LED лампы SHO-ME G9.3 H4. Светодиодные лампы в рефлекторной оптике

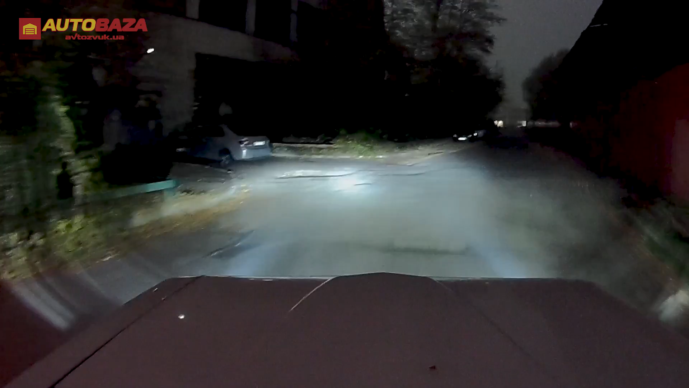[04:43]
На дороге свет выглядит примерно вот так. Мы катаемся по моей любимой промзоне. Здесь много темных закоулков и, в принципе, есть где оценить работу новых ламп. В принципе, данные лампы, несмотря на то, что я не корректировал положение фар, светит немножко дальше, чем лампы M-Lux и родные галогенки. Но при этом заливка местности светом неравномерна. То есть свет ложится некоторыми пятнами. Это может быть связано как с рифленой линзой нашей оптики, так и с особенностью ламп.